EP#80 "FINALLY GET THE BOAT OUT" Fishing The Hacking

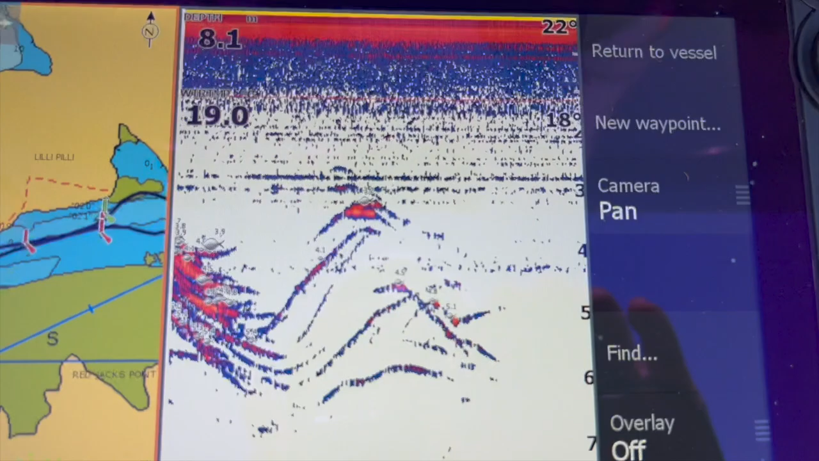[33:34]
Sound is showing all sorts of crazy shit, but
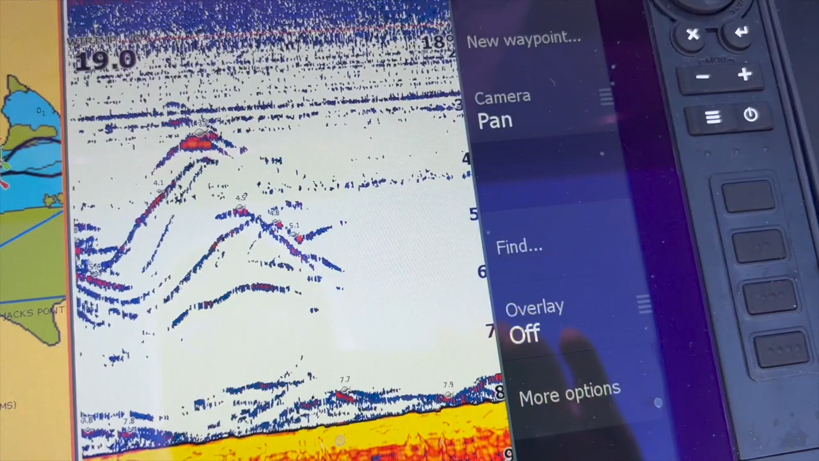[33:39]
I do believe they all are all pinkies.